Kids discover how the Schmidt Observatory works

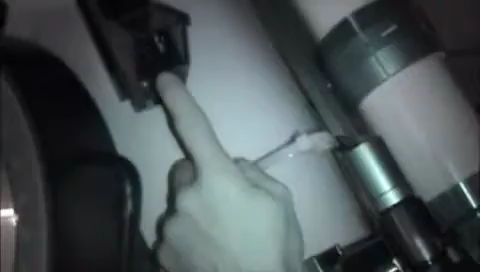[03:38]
This little black box right here is a bullseye image that when I look up from down below, I was able to see you.
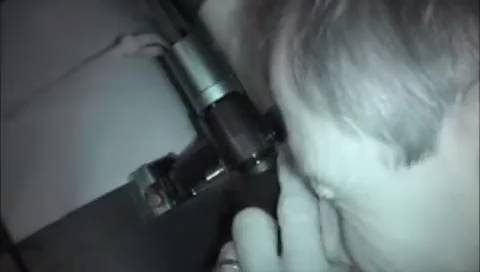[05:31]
Think of this as high-powered binoculars.
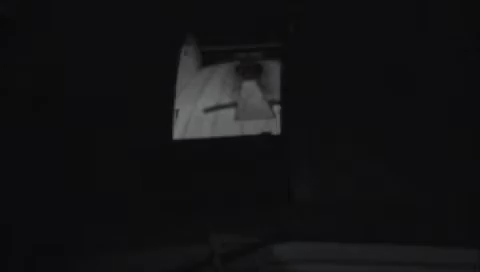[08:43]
We have some small solar unit that we can actually bounce light onto a screen.